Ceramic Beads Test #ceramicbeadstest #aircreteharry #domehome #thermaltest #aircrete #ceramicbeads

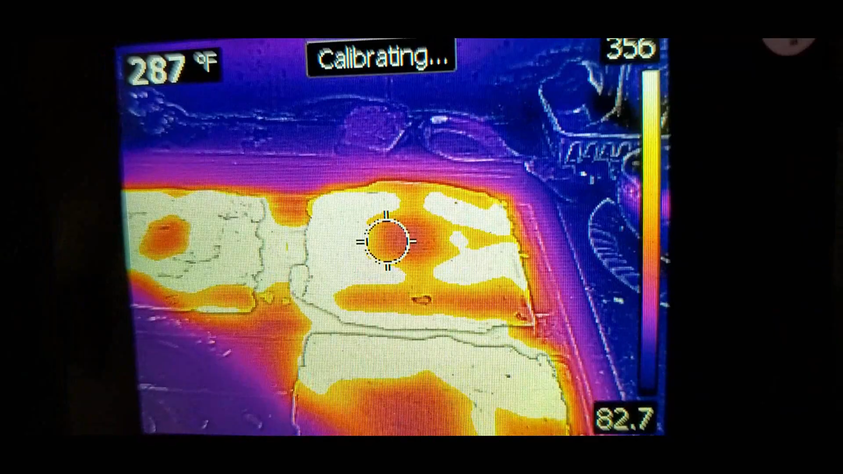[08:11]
On screen: spot 287°F
have ceramic in there so that's slowing down the heat a lot and here's the the coolest one
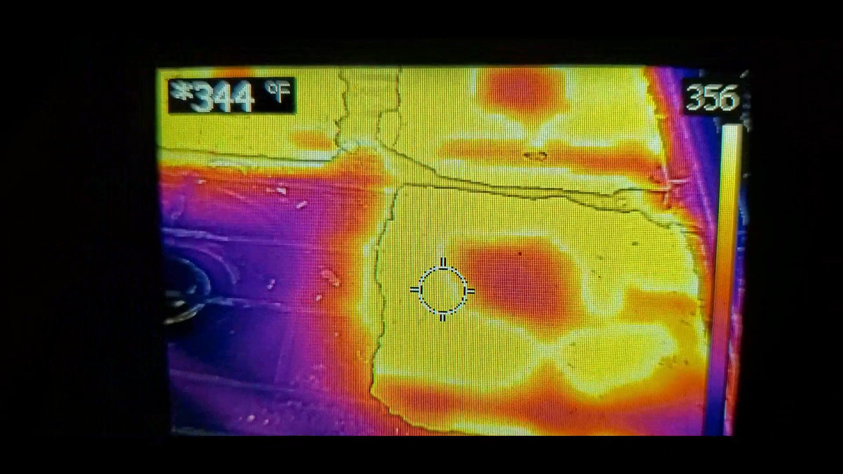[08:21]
On screen: spot 344°F
it's hot here but we have to remember this is on a high flame so I'm going to turn the flame off now one second okay so the main point of
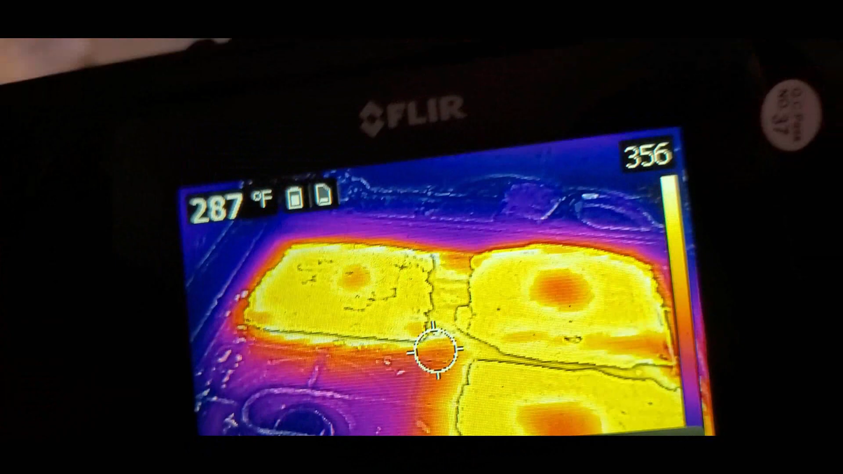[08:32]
On screen: spot 287°F
this was to show that by adding the ceramic
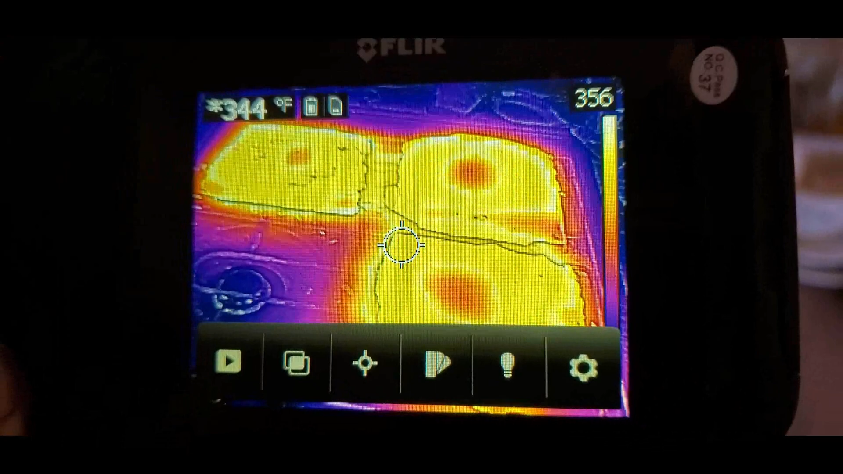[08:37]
On screen: spot 344°F
beads it slowed down the heat transfer massively
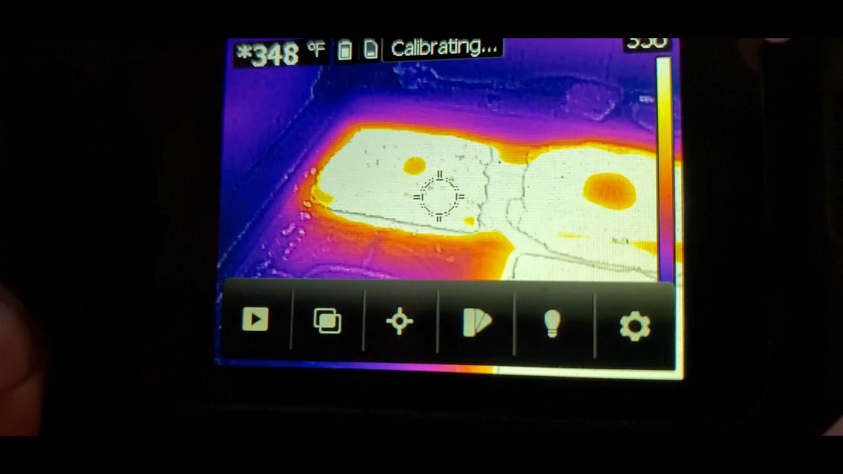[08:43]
On screen: spot 348°F
so again this is a very thin tile and it has a it had a direct flame on it so
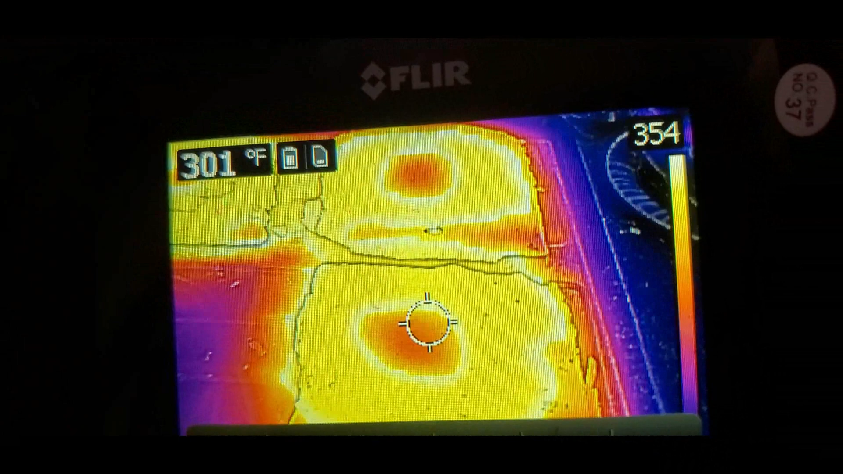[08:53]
On screen: spot 301°F
let's just check the center of this one is showing like 265 this one's 253
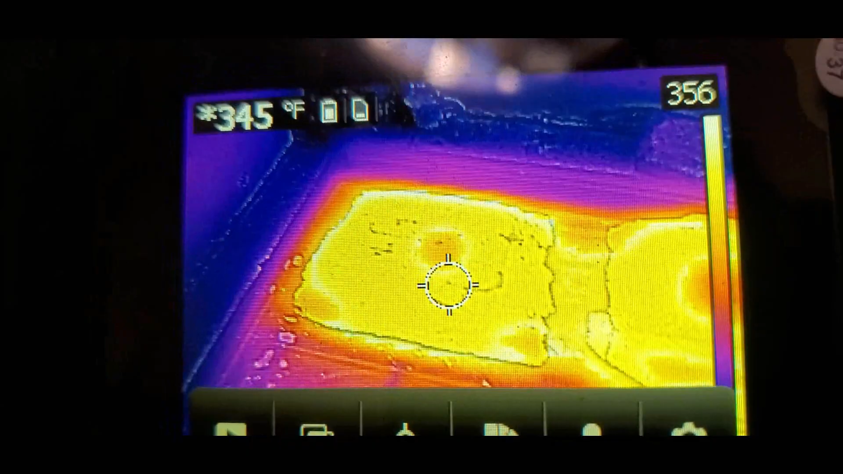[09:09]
On screen: spot 345°F
this one's 300 so now if the idea is to reflect heat heat and or to reflect the cold
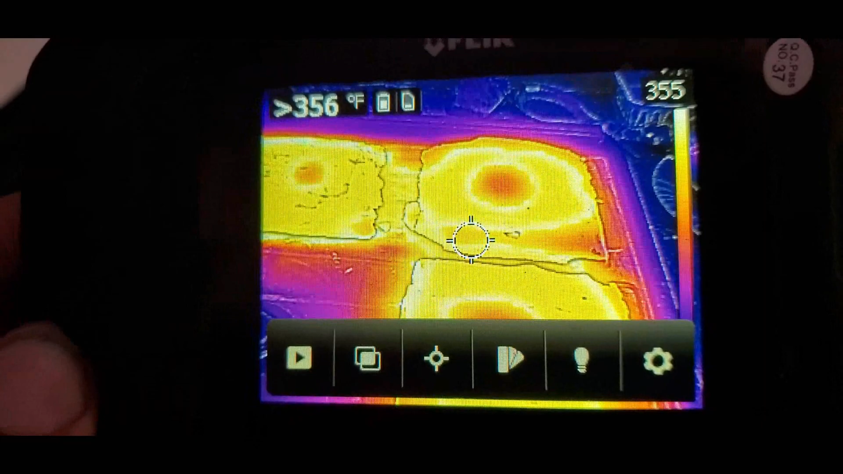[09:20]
and during winter you can see if you just have a normal
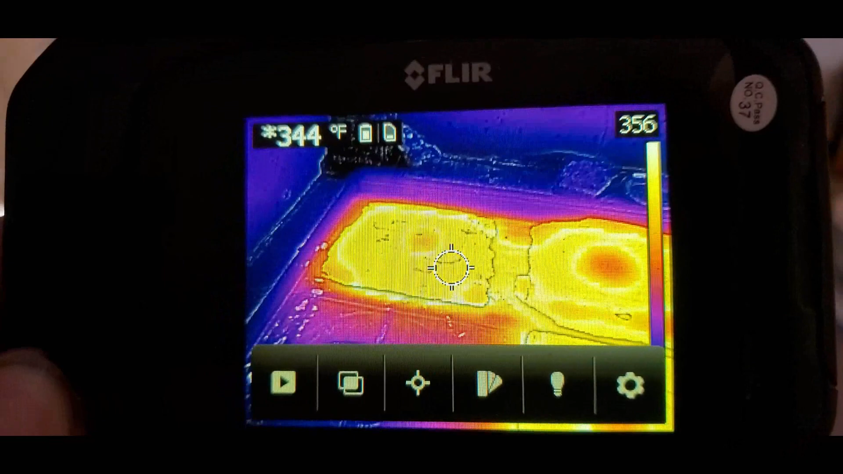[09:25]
On screen: spot 344°F
sand cement mix it will heat up whereas these other samples
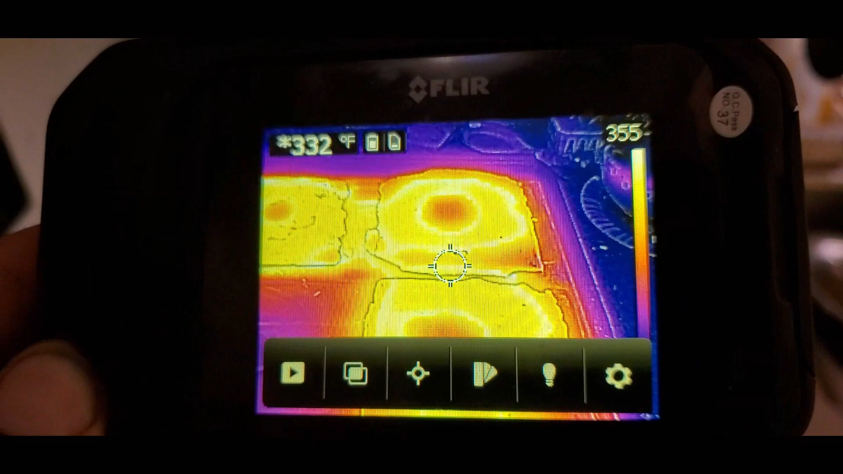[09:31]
On screen: spot 332°F
will also heat up but they will heat up much much slowly much more slowly
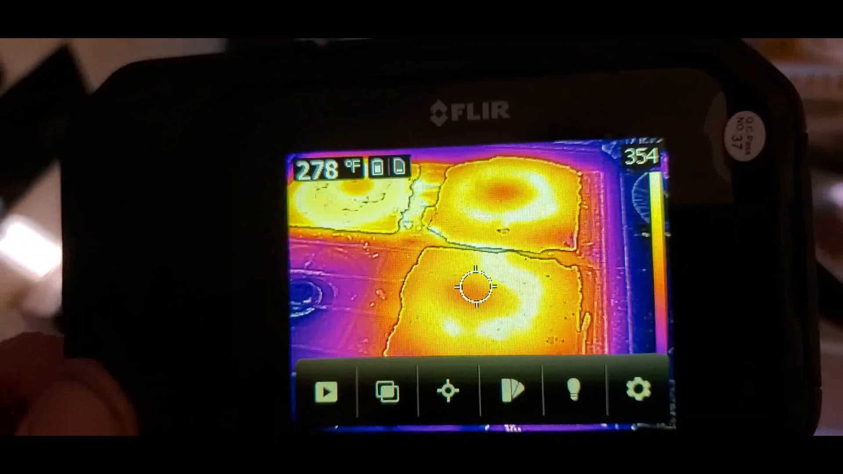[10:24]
On screen: spot 278°F
so anyway obviously this is not a super technical test but ideally if
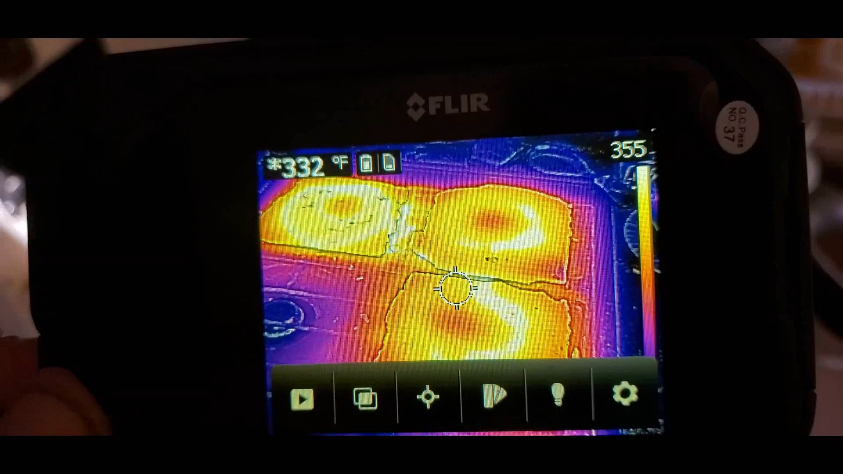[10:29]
On screen: spot 332°F
i had one of those r value uh machines that could measure the r value you could see uh exactly what the efficiency would be but uh there is a big difference you can see also in the cooling down of this so give me a second i'm going to flip these samples over and we'll
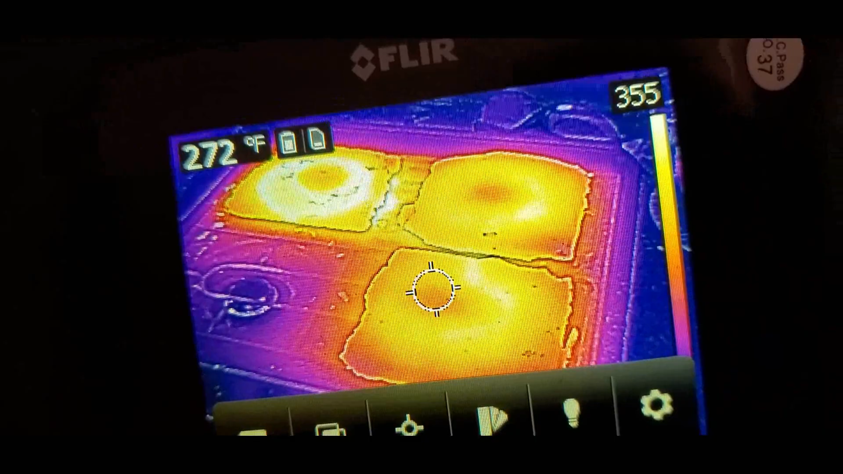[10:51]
On screen: spot 272°F
measure the temperature on the other side okay so i flipped all the samples over that's showing 349
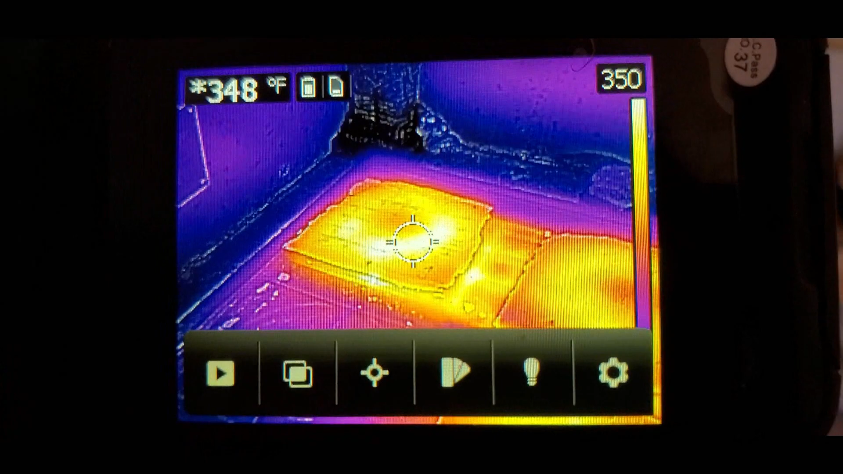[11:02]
On screen: spot 348°F
3 17
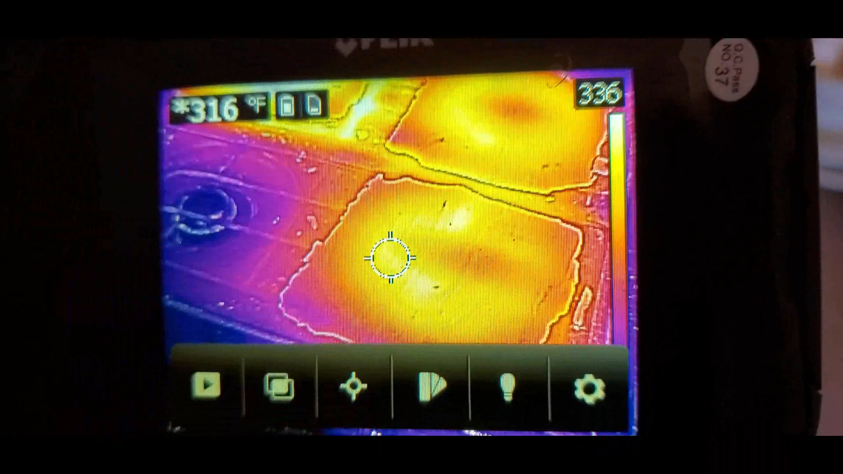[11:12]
On screen: spot 316°F
and three so it's much harder on this side i'm going to flip them back over one more time again that's the control sample
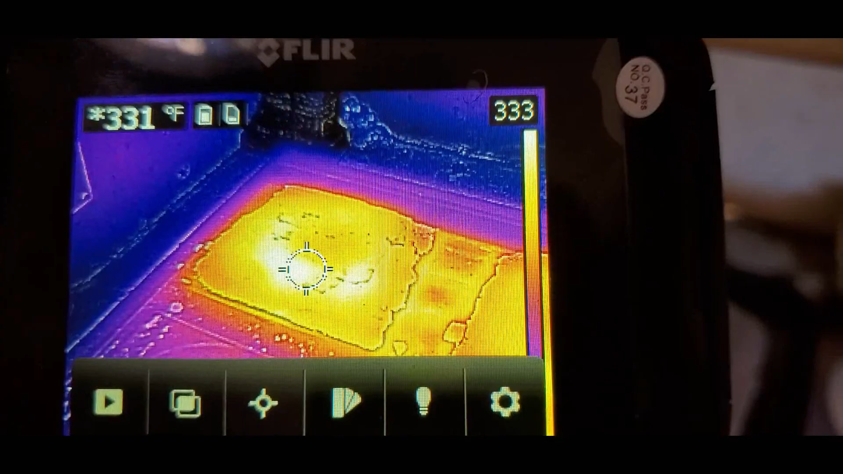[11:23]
On screen: spot 331°F
three or four
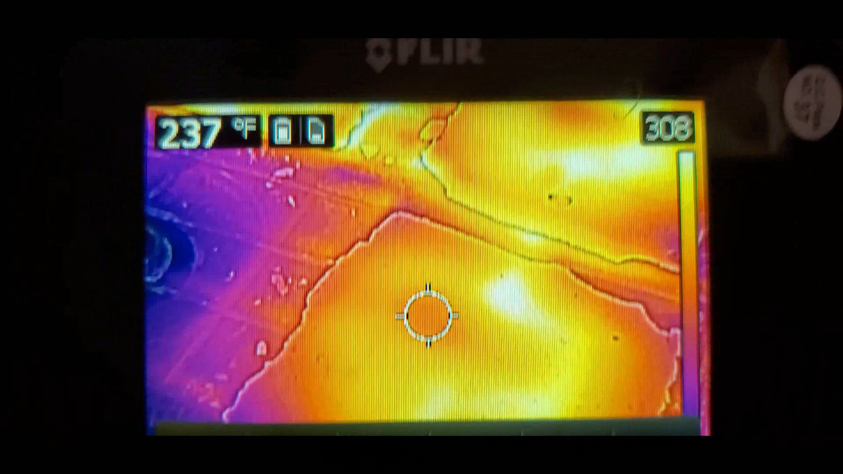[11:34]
On screen: spot 237°F
well it's uh definitely uh cooler on this side and um there's definitely been some